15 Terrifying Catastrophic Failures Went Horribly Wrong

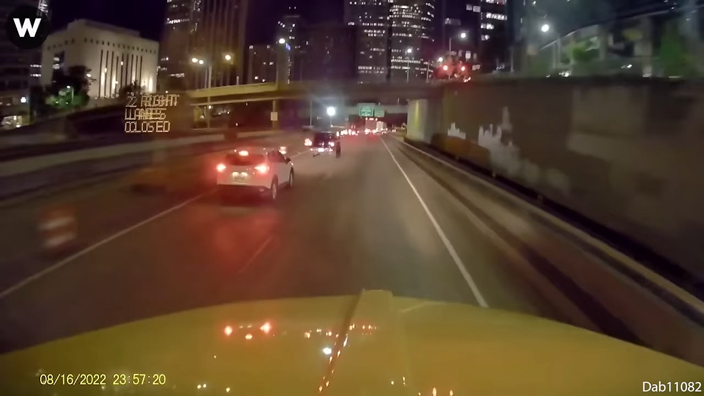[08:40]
Never cut off any semi-truck like this.
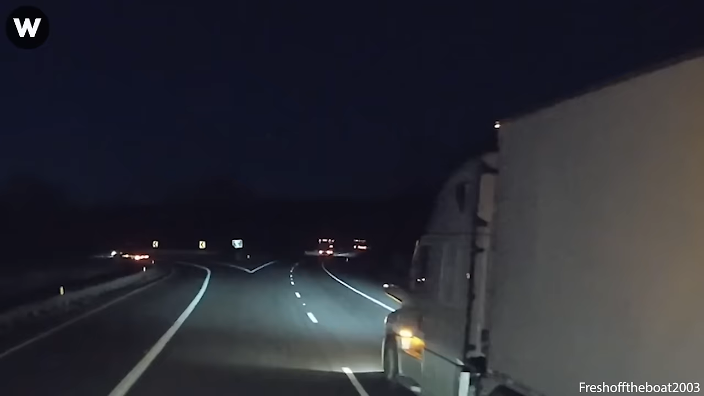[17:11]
Oh my God. That motherfucker just flipped this truck right in front of me.
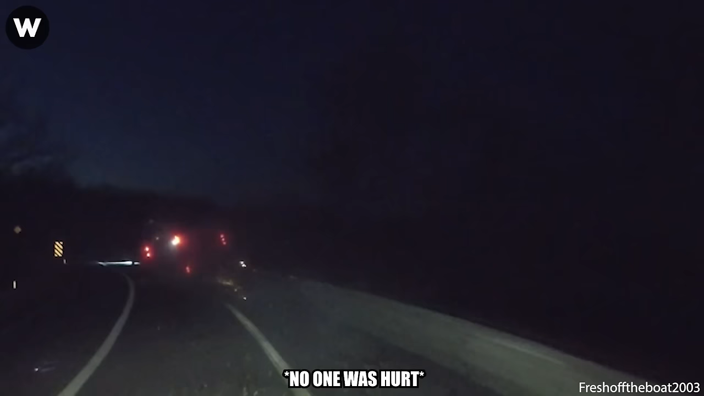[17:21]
Never ignore a big blinking slow down so you don't roll over sign.